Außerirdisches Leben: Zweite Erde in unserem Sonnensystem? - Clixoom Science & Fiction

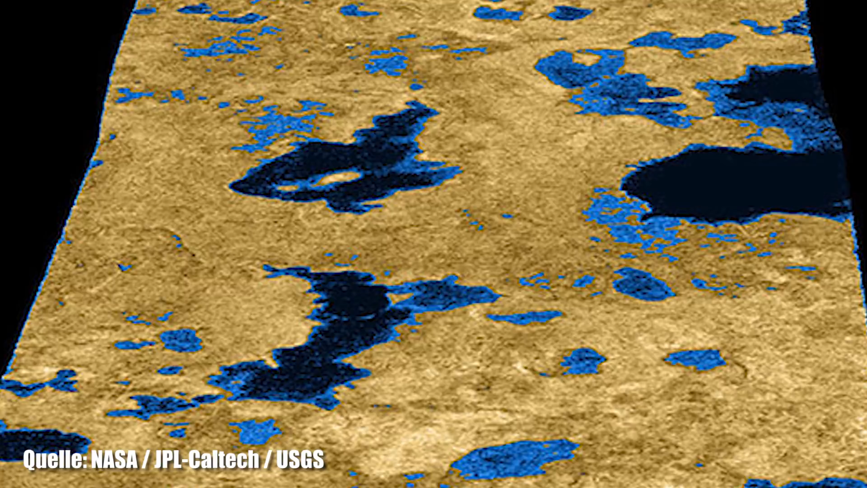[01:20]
Titans ist kein Wasser zu finden sondern Kalte Kohlenwasserstoffe konkret handelt es sich um Eis das aus Gefrorenem Ethan und
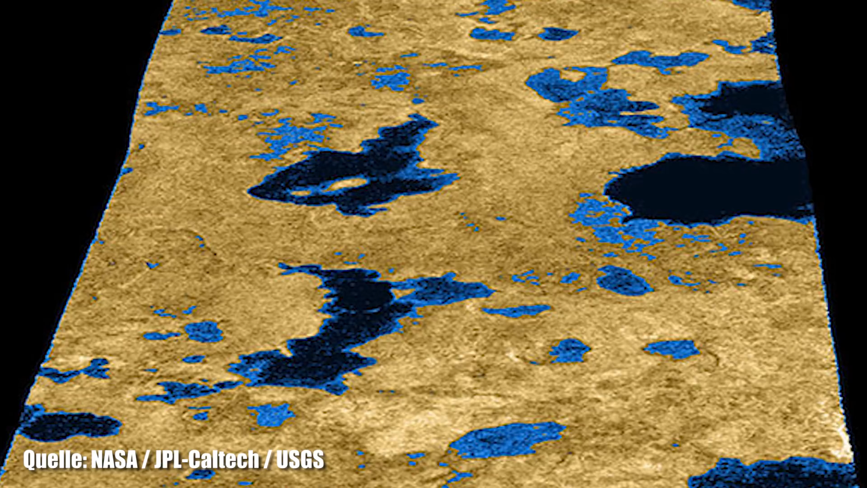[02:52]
Als auch die trockenen mulden weisen extrem steile ufer auf teilweise ragen die uferkanten bis zu 200 meter in die tiefe Forschungsteams weltweit können sich zudem